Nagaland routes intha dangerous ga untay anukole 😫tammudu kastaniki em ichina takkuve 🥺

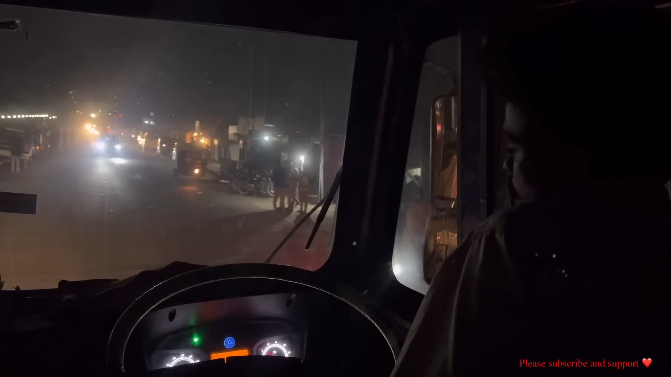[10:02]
ఇక్కడ చూస్తారు కదా మన బండి ముందలనే ఉన్నాడు సార్. అయితే అక్కడ చేపిస్తున్నా అనమాట ఎంట్రీ. ఇలా మనం బండి పాస్ చేయకపోతే ఇలా ఆపుతారనమాట.
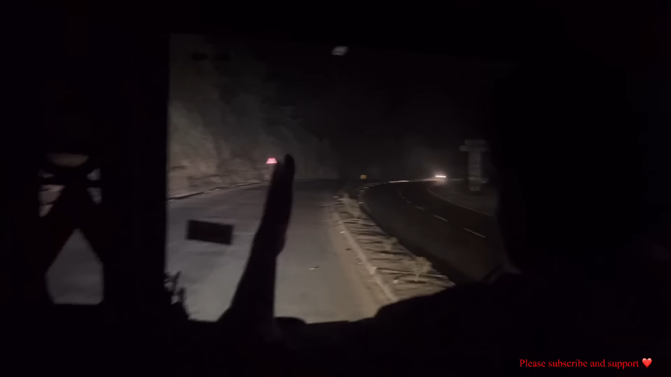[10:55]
మనకి కొండలు అయితే చూస్తాం, ఇంకా చాలా పెద్ద పెద్ద కొండలు ఉన్నాయి. ఇంకా మనకి ఘాట్ రోడ్ లింక్ ఎన్నుంటాయి,
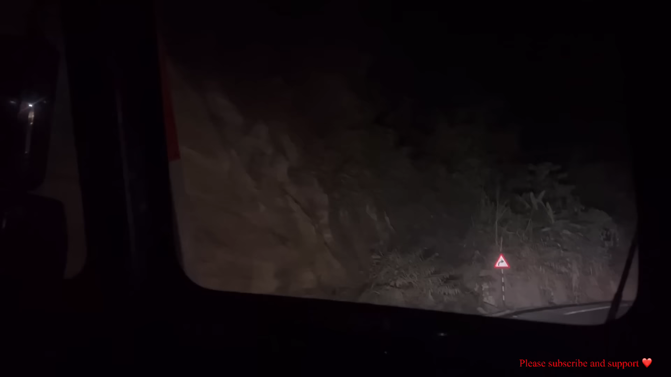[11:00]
ముద్దరికి వెళ్ళిన తర్వాత నైట్ టైంలో కనిపించకపోతే డే టైంలో చూపిస్తా. చాలా బాగుంది, బాగుందా? మన ఆంధ్రప్రదేశ్లో ఇబ్బంది పడుతున్నారని నేను తొలి వేయించాను, ఇక్కడ ఎంపీగా గెలిచాను.
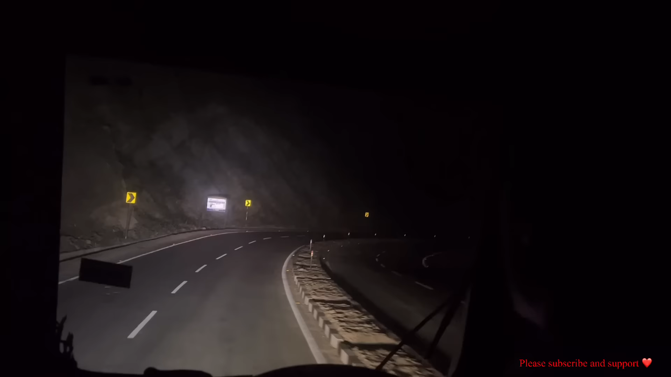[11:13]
ఓ 30 సంవత్సరాల క్రితం అయితే మొత్తం కొండనంతా కూడా తోవేసి మధ్య రోడ్ నుంచి రోడ్ వేసారు. మొత్తం కొండలేక బండలు.
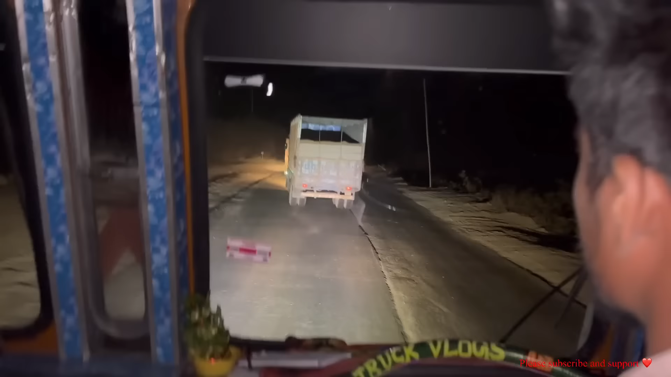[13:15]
ఈ బండ్లు ఉరుకోవు, మనకు ఈ పాత బండి తగిలిచ్చారు.
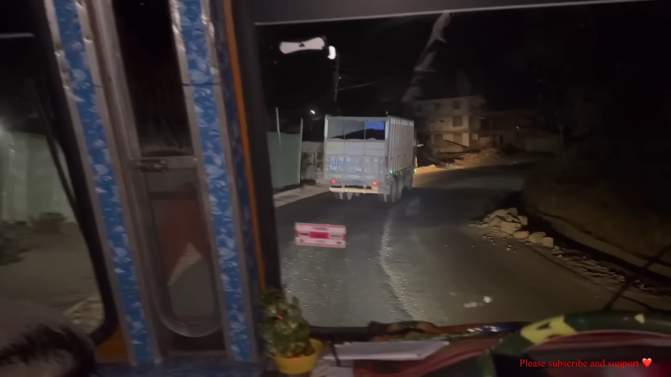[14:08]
చాలా బండ్లు కొత్తగా వచ్చిన వాళ్ళు లోయలలో పడిపోయినాయంట బండ్లన్నీ కూడా.
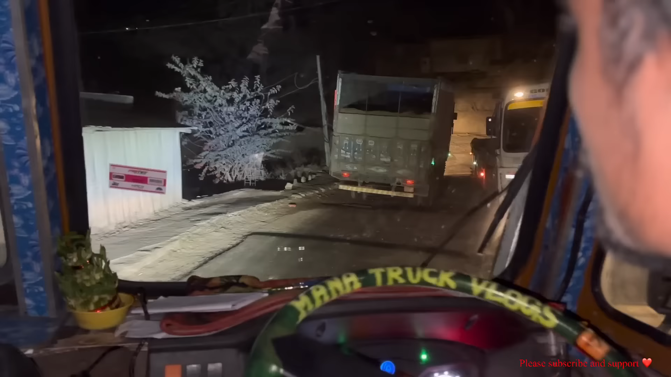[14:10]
ఇక్కడ మనకి గుంతల గుంతల రోడ్డు టర్నింగ్స్ అని ఓవర్ టర్నింగ్స్ ఉంటాయి.
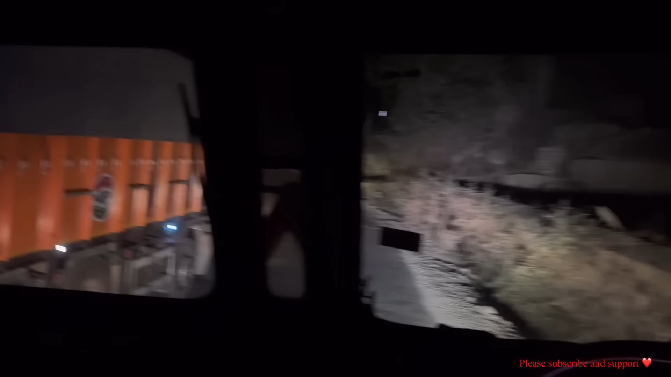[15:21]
ఇందులో పడితే మనకు బండి మళ్ళీ బయటికి తీసుకోవచ్చు, కాకపోతే ట్రాఫిక్ జామ్ అనేది అవుతుంది. కానీ లెఫ్ట్ సైడ్లో కనుక మనకి టైర్ అనేది ఈ మోరీలో పడ్డట్టే,
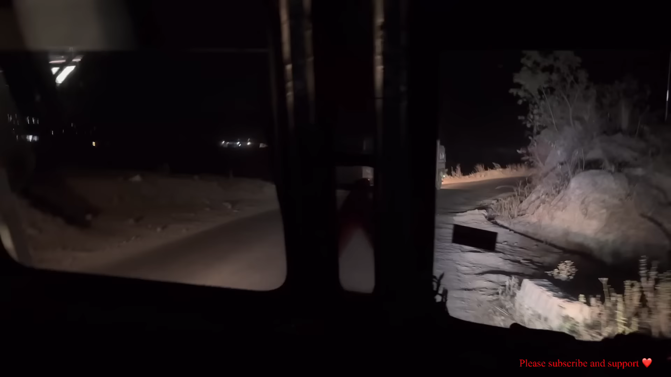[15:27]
రైట్ సైడ్లో మోరీలో పడ్డట్టే, లెఫ్ట్ సైడ్లో కనుక టైర్ అదుపు తప్పి కొంచెం జారిందనుకో కథం ఇంకా ఆ పక్కన కాలువలోకి వెళ్ళిపోతుంది, లోయలో పడిపోతుంది,
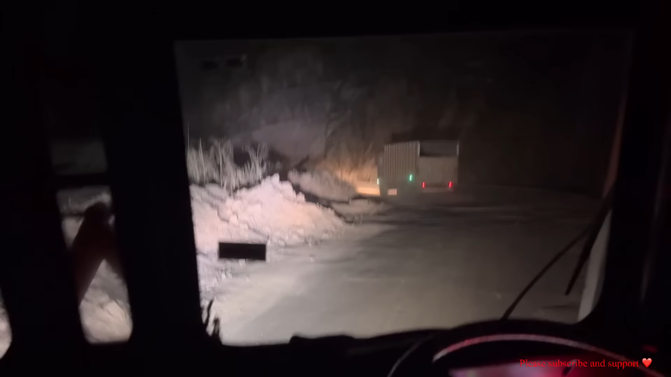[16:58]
ఇక్కడ రోడ్లు చూస్తున్నారు కదా మీరే ఎంత దారుణంగా ఉన్నాయో, మనం వచ్చేటప్పుడు స్టార్టింగ్లో ఎంత నీట్గా ఉన్నాయో అంతకన్నా డబల్ డబల్ ఘోరంగా ఇక్కడ ఉన్నాయన్నమాట.
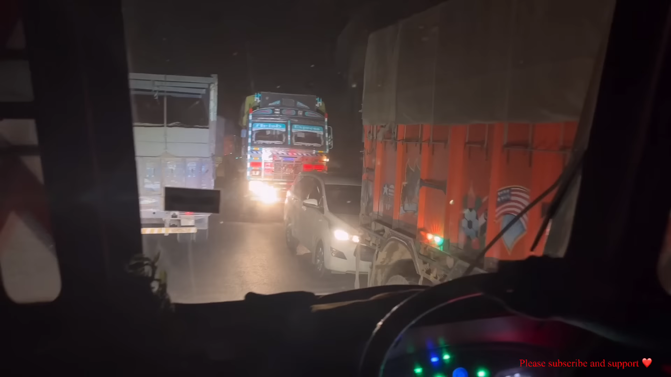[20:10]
పీస్ కూడా మిగతుంది అంత దారుణంగా ముక్కలు ముక్కలు అయిపోతుంది అంత డేంజరస్ అనమాట ఇలాంటి గాడ్ రోడ్ల పైన డ్రైవింగ్ బండ్లు కూడా చూస్తున్నావు కదా
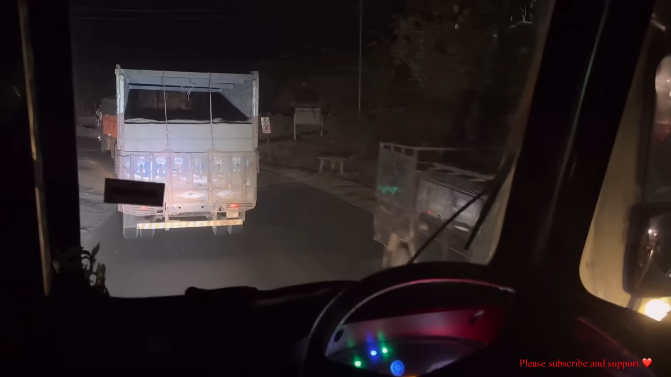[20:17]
పైకి వెళ్ళే వాళ్ళు ఎంత స్లోగా వెళ్తున్నాయో అట్నుంచి వచ్చే బండ్లు అనేది అయితే ఓవర్
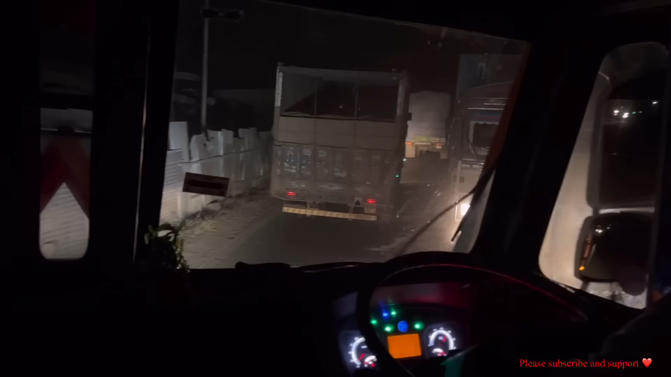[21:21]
ముందే మనకి రోడ్లో రావడం ఫస్ట్ టైం అంటే ఈ అన్న ఓవర్టేక్లు చేసుకుంటూ వెళ్తుండో మాకు భయం భయంగా ఉంది ఎందుకంటే ఎటు చూసినా లోయలో ఉన్నాయి ఇంకా వేరే బండ్లను ఓవర్టేక్ చేయాలంటే ఇంకా భయం మనం
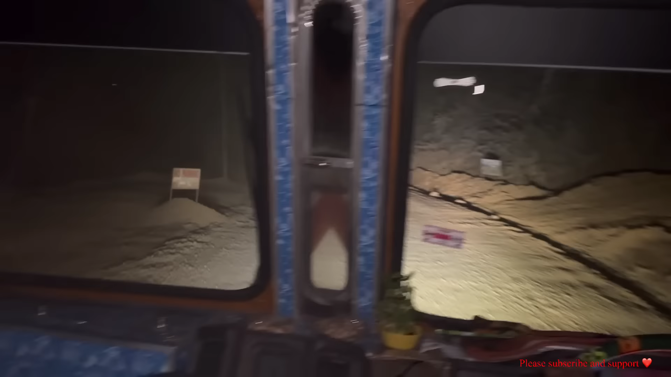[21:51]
వాళ్ళు ఎంత స్లో వెళ్ళినా సరే వాళ్ళు వెనకాల వెళ్తారు కానీ అసలు ఓవర్టేక్ అనేది చేయను ఇంత
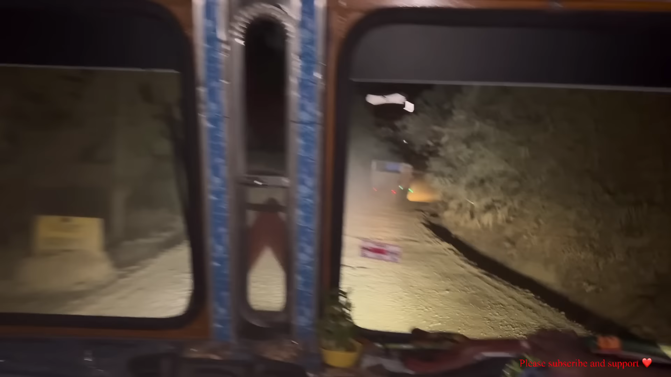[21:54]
డేంజరస్ ఘాట్ రోడ్లలో ఇలాంటి సిచ్యువేషన్లలో దుమ్ము చూస్తారు కదా ఎట్లా లేపుకుంటూ
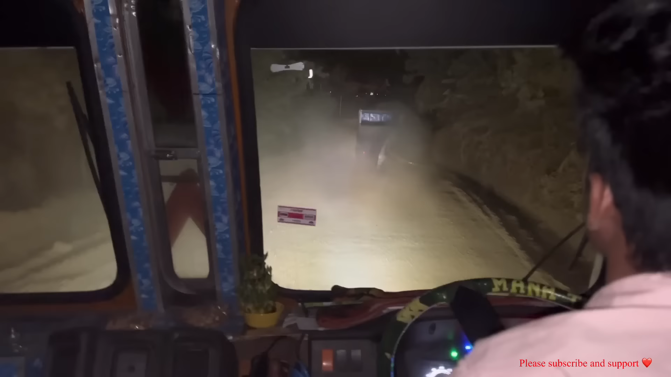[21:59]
పోతుండో తొక్కుడు తొక్కుతుండి ఇంకా వాళ్ళకి ఈ రోడ్లు అలవాటు కాబట్టి వాళ్ళు అంతే ర్యాష్గా నడుతూనే ఉంటారు స్పీడ్గా ఎందుకంటే ఎక్కువగా ఇక్కడ సైడ్
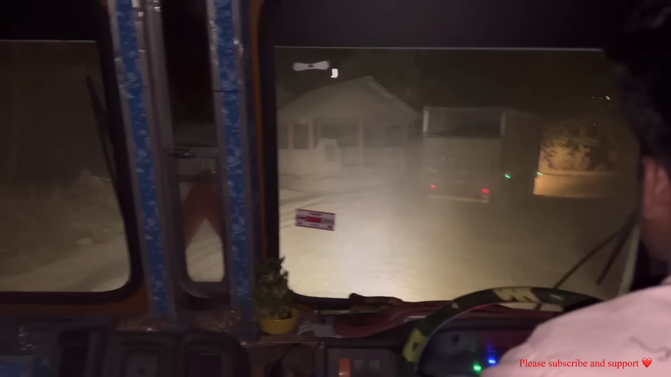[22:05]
ఆటోలు కానీ కార్లు కానీ ఏవి కానీ రావట్లేవు ఎక్కువ అందుకని చెప్పేసి వాళ్ళు ఓన్లీ లారీలు పెద్ద హెవీ ట్రైలర్లు ట్రక్స్ ఇవే వస్తున్నాయి
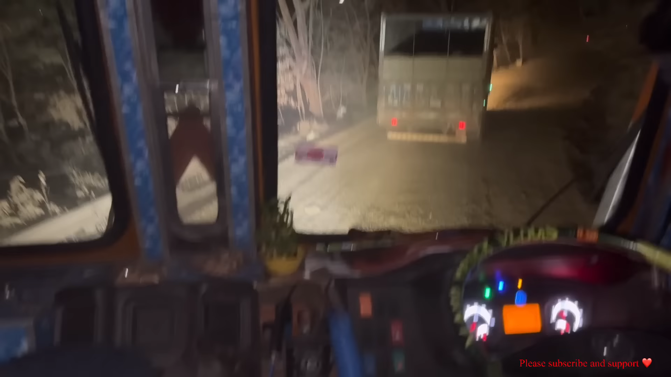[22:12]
అందుకని చెప్పేసి స్పీడ్గా వెళ్తూ ఉంటారు అనమాట వాళ్ళకి అలవాటు అయిన రోడ్ కాబట్టి మనం మాత్రం అంత స్పీడ్ వెళ్ళలేము వాళ్ళలాగా